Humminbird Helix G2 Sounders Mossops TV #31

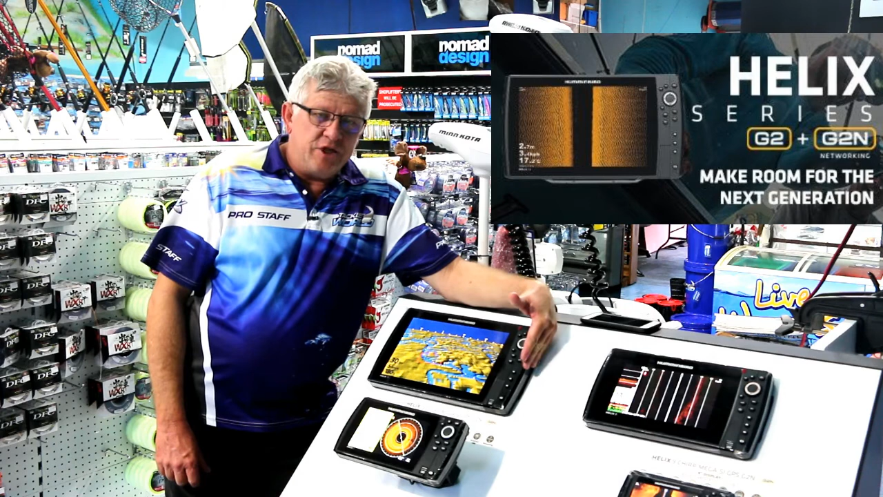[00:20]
Humminbird Helix Gen 2, brand new from Humminbird. Gain 5 inch, 7 inch,
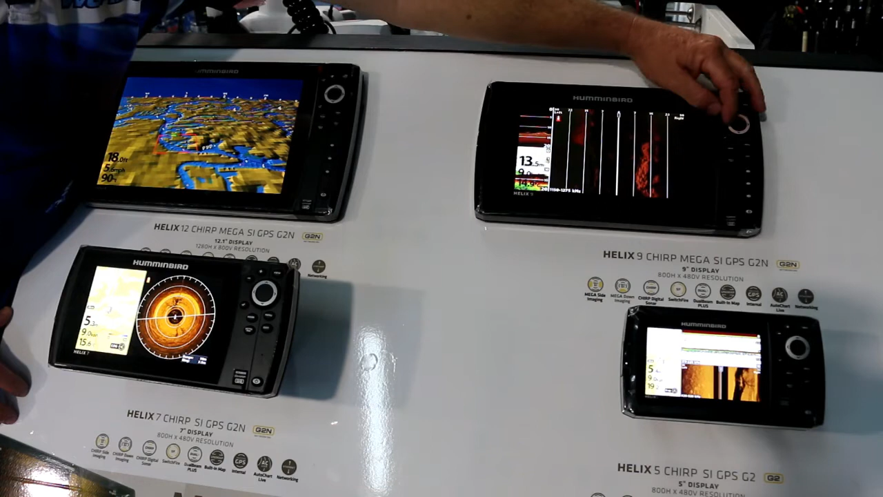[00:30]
a 9 and a 12 in store, and there's a 10 inch that sits in between these as well.
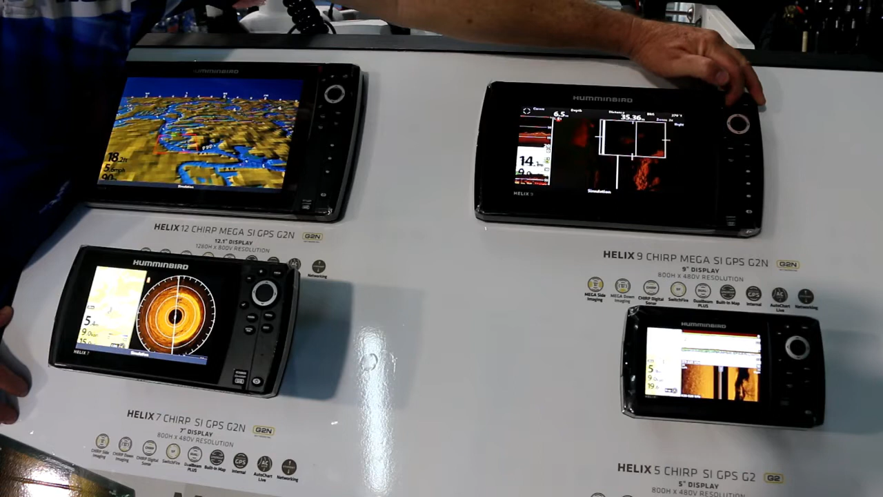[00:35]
So, the great thing about mega imaging is
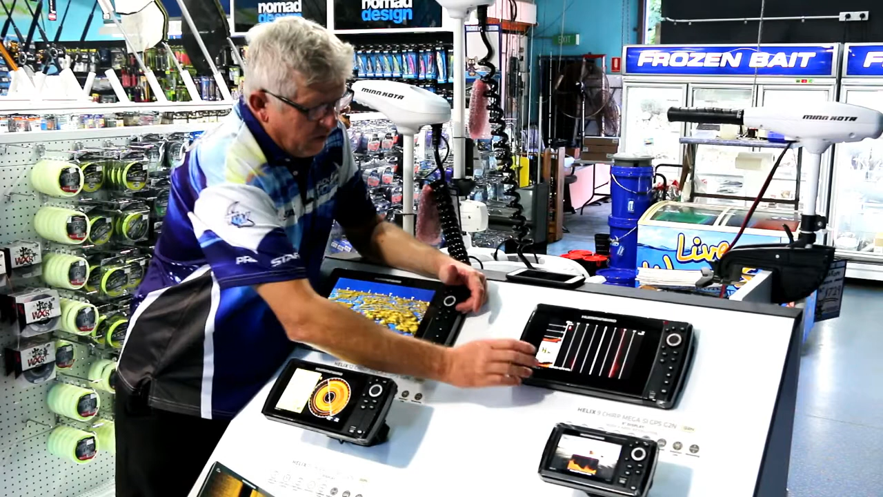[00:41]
1,275 kilohertz. Unbelievable to have such definition.
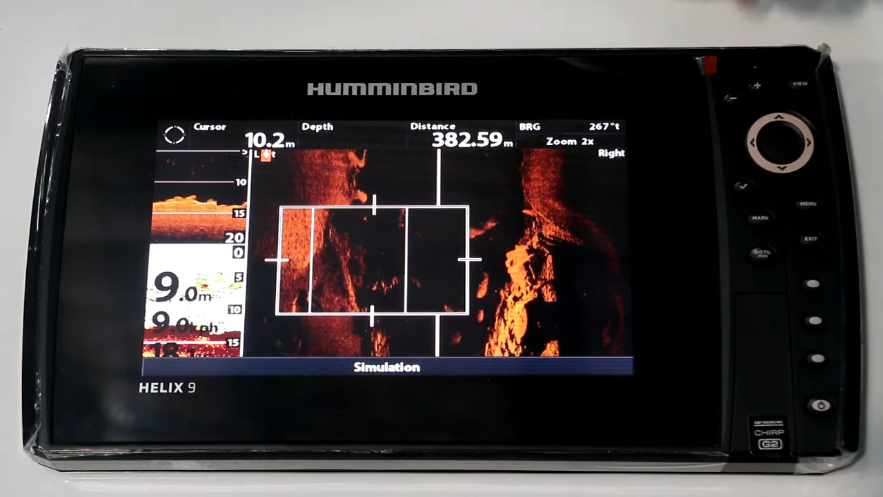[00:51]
I think the best we've had before is about 850 kilohertz,